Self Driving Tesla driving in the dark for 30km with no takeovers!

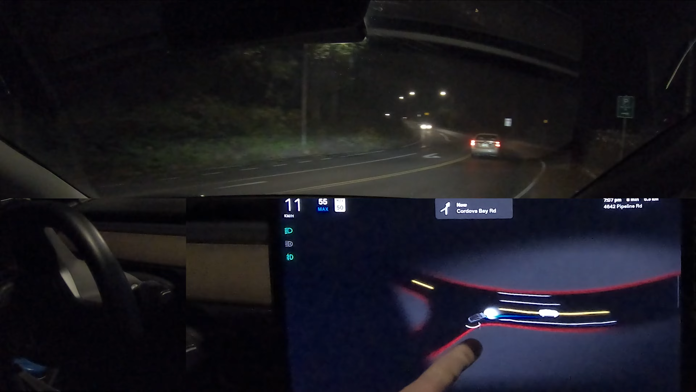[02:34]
the stop sign on the side road isn't quite angled very well, so it almost looks like the stop sign is pointing towards the main road. And on the previous versions, it would consistently stop in the middle of the road there because it thought the stop sign was for the road it's driving on. This one, it had a little bit of a slowdown at that spot, but then proceeded. So there's definitely a whole bunch of spots where they've improved the performance of the FSD version that we're on right now.